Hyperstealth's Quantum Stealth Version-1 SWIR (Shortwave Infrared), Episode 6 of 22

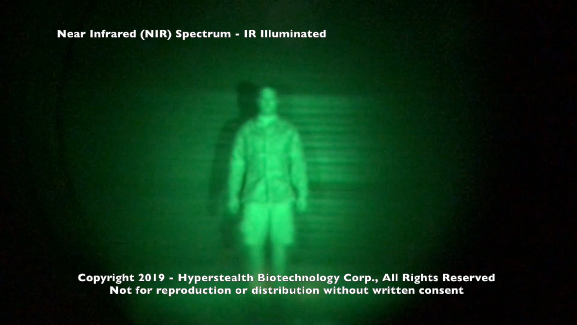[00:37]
When we switch to the near infrared spectrum or near,
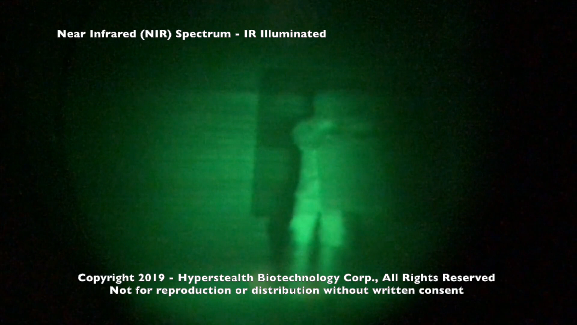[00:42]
the camouflage is significantly brighter than the background and you're no longer hidden to an enemy using the standard military night vision optics.
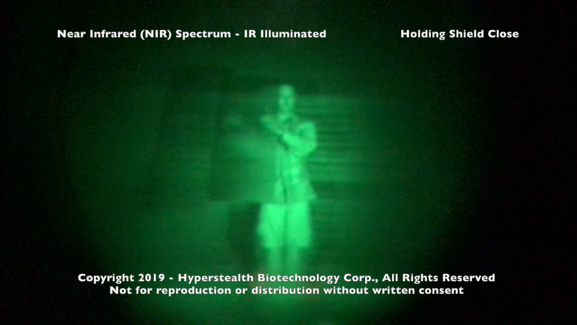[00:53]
I've used infrared lights to illuminate this area and while it makes the camouflage standout, our material is still bending the infrared light at this part of the spectrum.
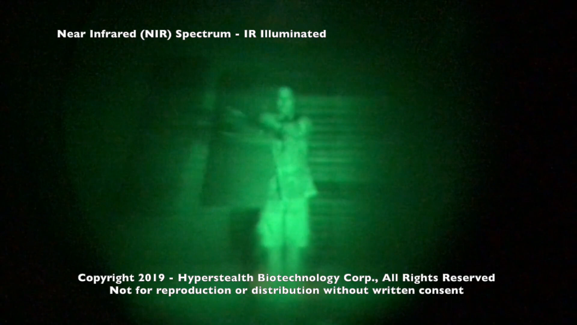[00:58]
Going deeper into the infrared spectrum,
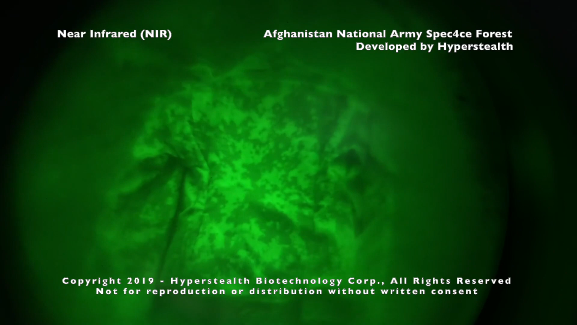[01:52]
This can easily identify certain camouflage patterns that may function well in
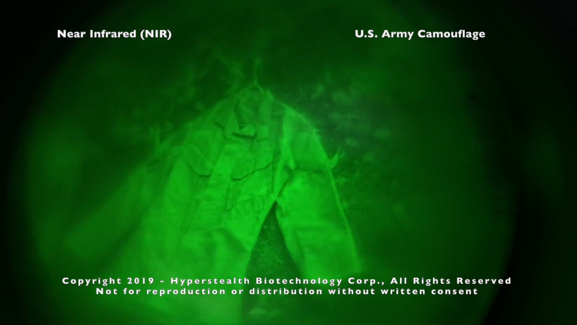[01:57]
the visible spectrum but don't function well in the infrared spectrum.